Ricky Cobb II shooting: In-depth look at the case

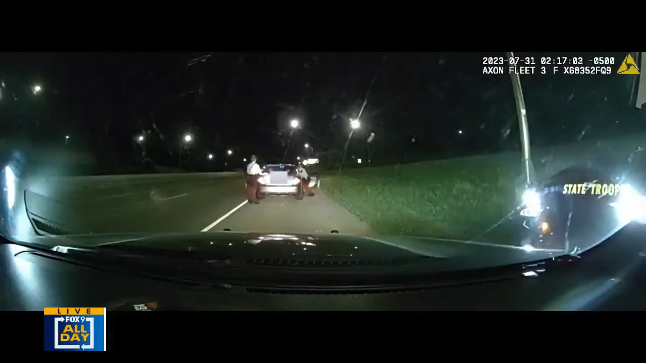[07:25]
side on the other side, also trying to get at Cobb.